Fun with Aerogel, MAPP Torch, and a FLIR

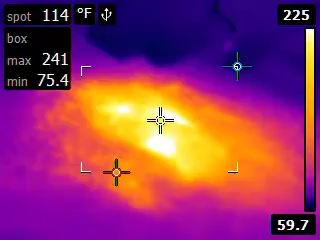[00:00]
On screen: spot 114°F
says 250 something. It's fine. Feel it.
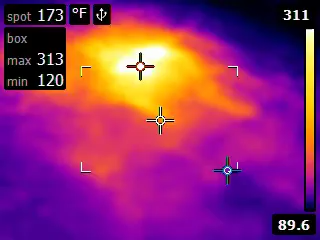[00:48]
On screen: spot 173°F
It says it's 300 degrees. My arms are like freaking roasted because of the torch on the side.